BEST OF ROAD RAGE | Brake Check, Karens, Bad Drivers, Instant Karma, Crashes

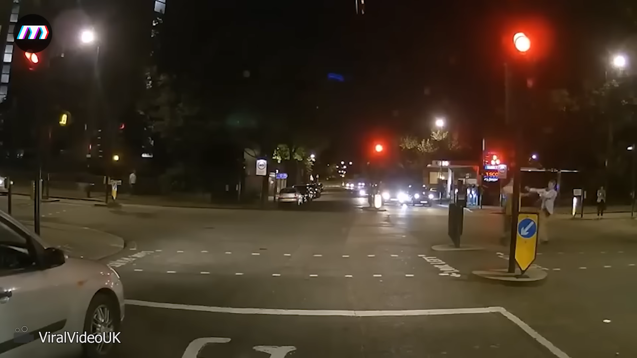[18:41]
The incident occurred in Maida Vale, intersection of Sutherland Avenue, London. Luckily, no one was injured, but I think they shouldn't do such actions on the street.
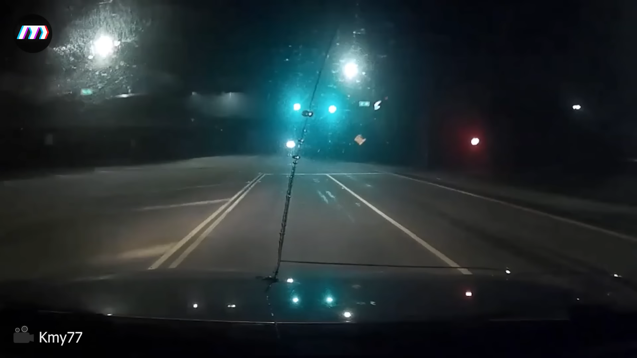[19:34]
What karma do you think will suit this wrong way driver?
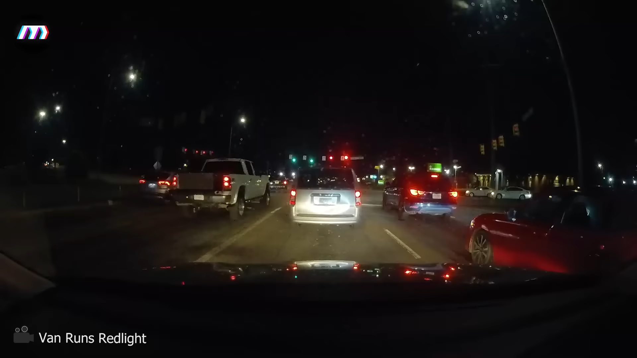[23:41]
Well, luckily nothing happened, but karma always comes early to drivers who often run red lights.
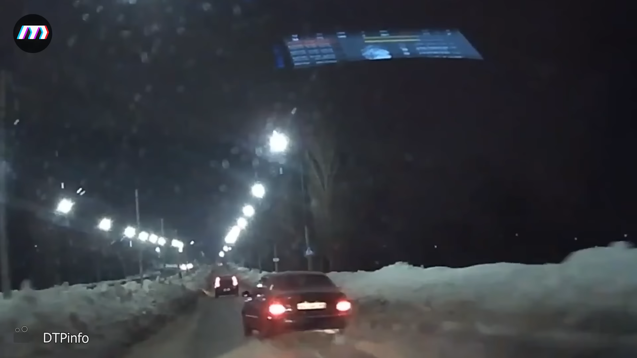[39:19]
Oh no. Do you have to go through the same road every day when you get home from work? Be careful with the snow.